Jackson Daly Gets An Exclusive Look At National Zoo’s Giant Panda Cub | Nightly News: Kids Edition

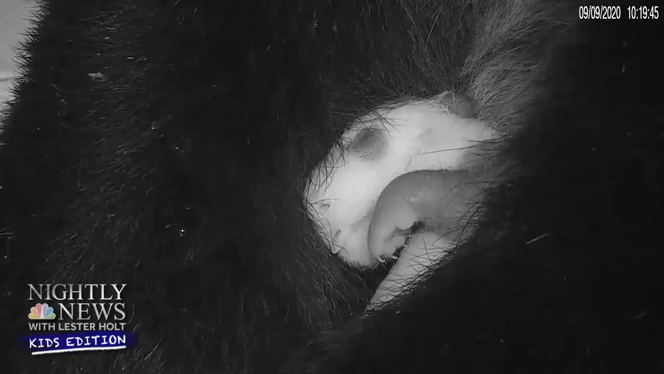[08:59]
So we started noticing the ears were black, the legs, the back straps of the strap of black that goes across their back.